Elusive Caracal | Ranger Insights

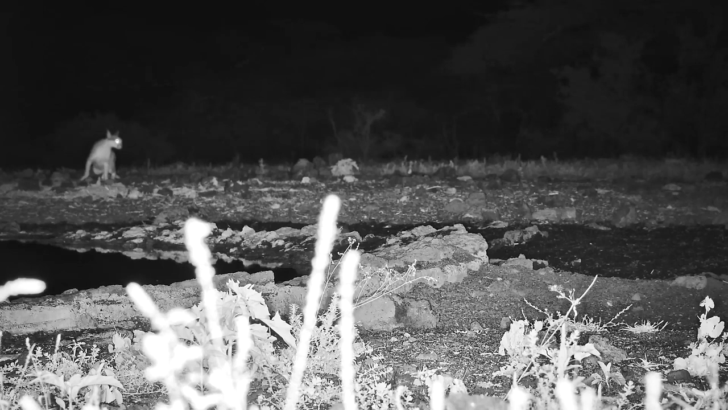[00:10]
Caracals are very elusive, and so it would make sense that when we do see them, it's because they feel comfortable enough to be seen. I always think of them as quite carefree looking because of this, but this caracal looks really nervous. It's the most nervous I've ever seen a caracal. Again, this is probably because nervous caracals do not expose themselves to be seen in the first place. However, the camera can pick up on these behaviors.